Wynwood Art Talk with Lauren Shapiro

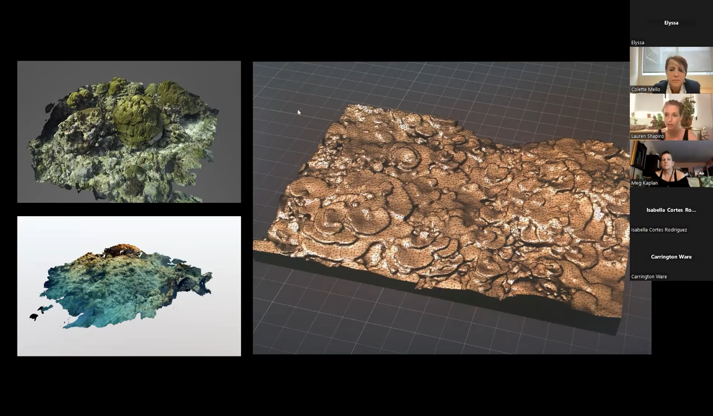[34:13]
um, using 3d modeled scans. I was sourcing from, uh, databases from different types of scientists that I had met that use photogrammetry, which is when you use photographs to create a 3d model, um, and then flattening them or designing them for ball relief tile modules, such as this one on the right, um, to create different types of ceramic works.
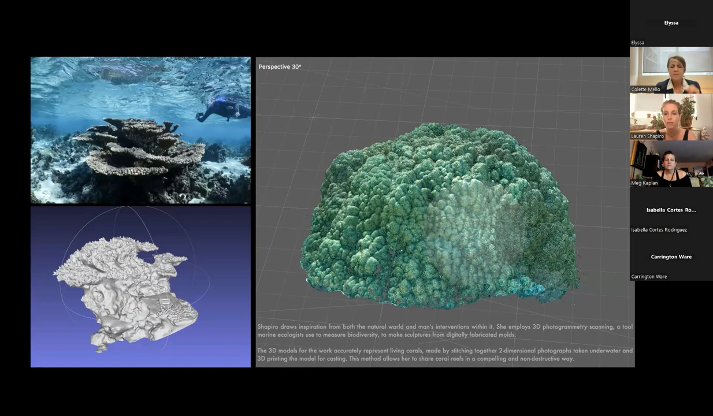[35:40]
Um, and basically it involves using a camera and photographing something from 360 degrees and then a software will stitch it together. So on the bottom left and the right are different types of photogrammetry scans. The one on the right uses the photography as the texture. The one on the left is just the form itself. Um, and so I've been sourcing a lot of the sculptures,